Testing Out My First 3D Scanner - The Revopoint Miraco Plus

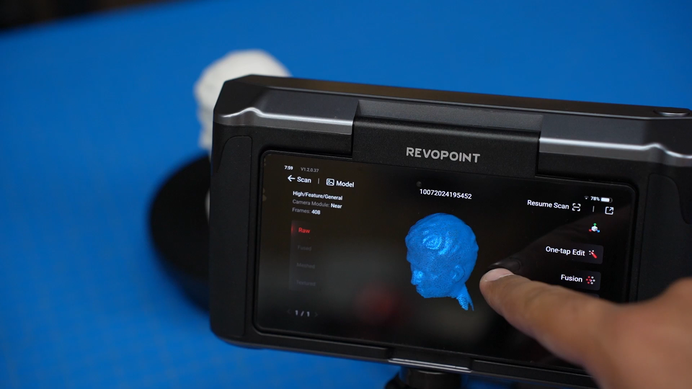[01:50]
You can see it missed the underside of the eyebrows as I'm shooting at a high angle, which is to be expected. Now, point clouds aren't all that useful, so it helps that it has built-in features to convert that raw data into a more useful mesh.
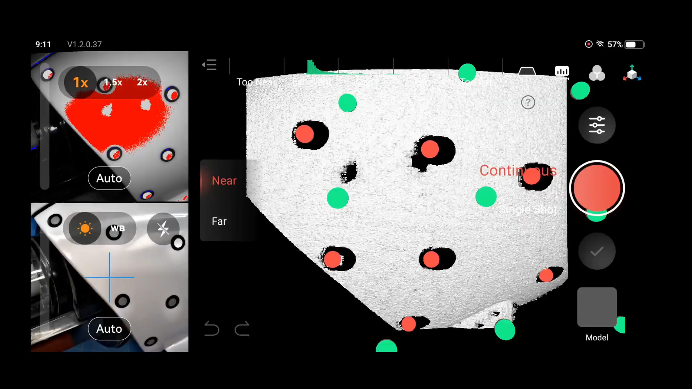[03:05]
And now that I've got all these markers, I can go ahead and set the scan mode to global marker and give that a full scan.
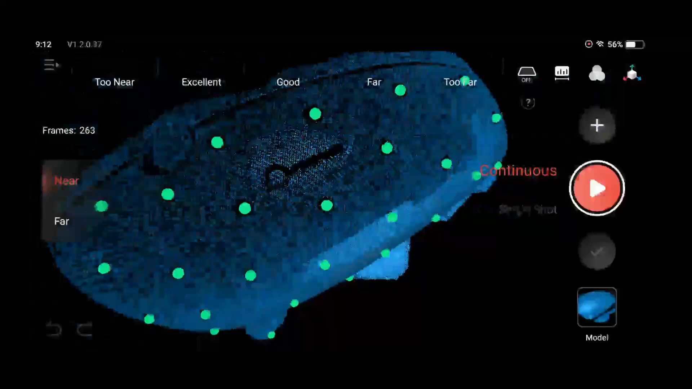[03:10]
Now, obviously, there is the in-game mesh for the portal gun that I could just import.
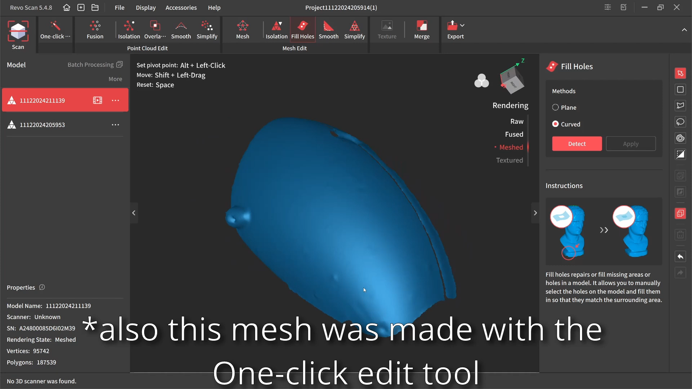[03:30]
Now, it's still a little rough, but this gives me enough detail that I could go back and create a surface in my CAD software for a much more accurate model.
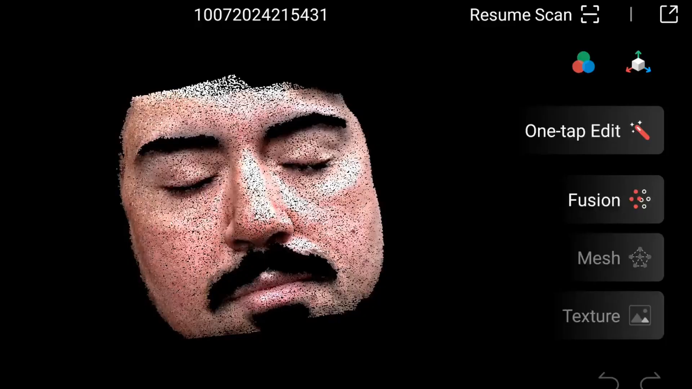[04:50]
So now that I've got a creepy digital death mask, what now? While the device does have a surprisingly feature-rich editing ability, touchscreens are the bane of my existence and not practical for detailed work.
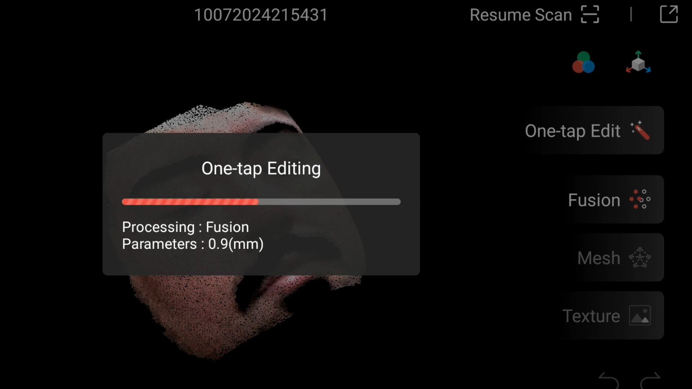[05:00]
Thankfully, Revopoint has a free desktop application called Revoscan, which allows you to edit the models.
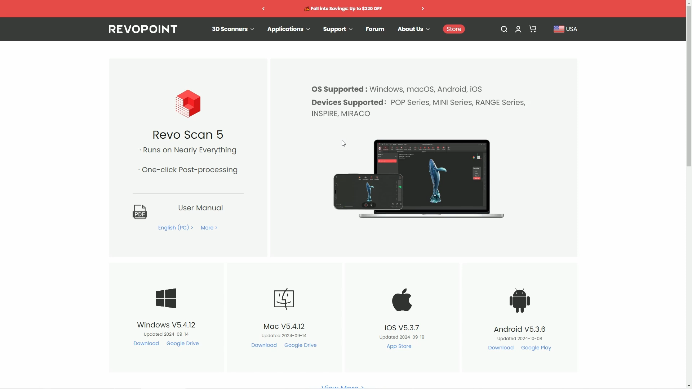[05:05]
No extra fancy CAD or modeling software required. Let's fix Caesar so he has fewer holes.
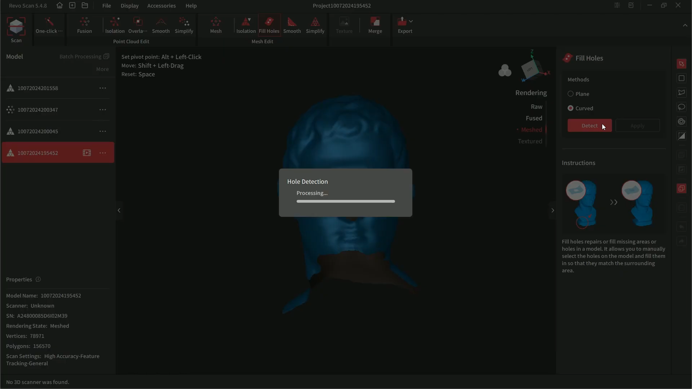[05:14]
If I select the fill holes tool, I can detect the holes and then fill them. I don't like the awkward shape of his neck hole, so I'm going to trim it by selecting it with the window select tool and then just delete it.
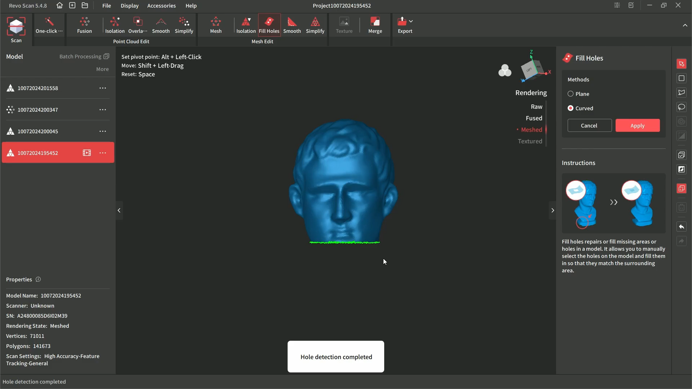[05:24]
Now, I can fill that as a hole and have a more compact model.
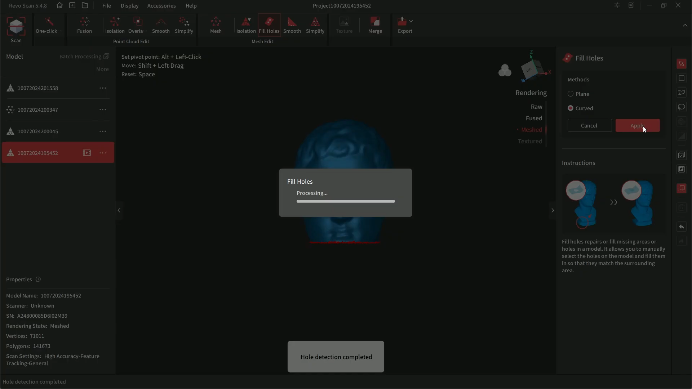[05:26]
Necks are overrated anyway.
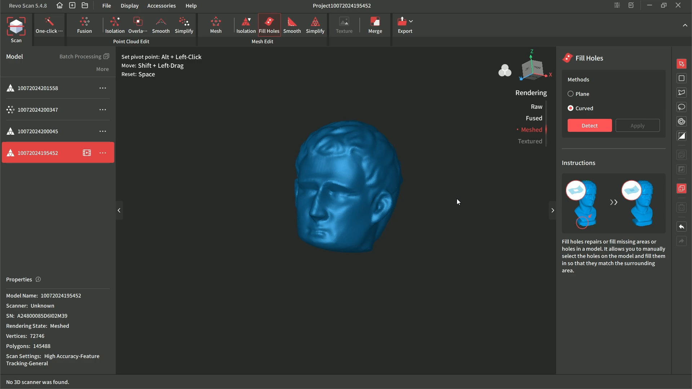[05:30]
I saved and exported the models as OBJs, as that's a format I can import into Fusion. Quick note, although both the scanner and Fusion were set to millimeters as default units, I did have to scale my model by a factor of 10 for it to be accurate.
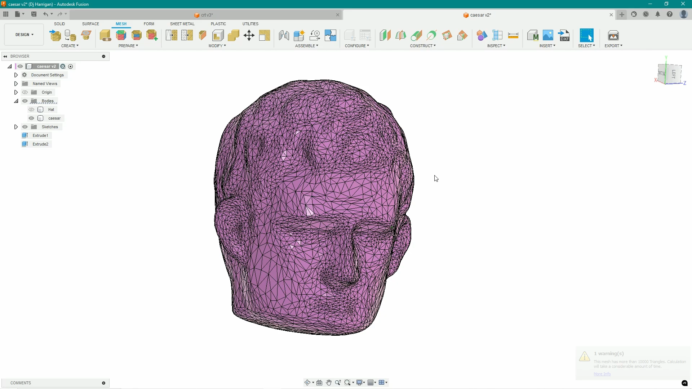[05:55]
Now, I can use the combine tool to subtract his head from this little hat shape,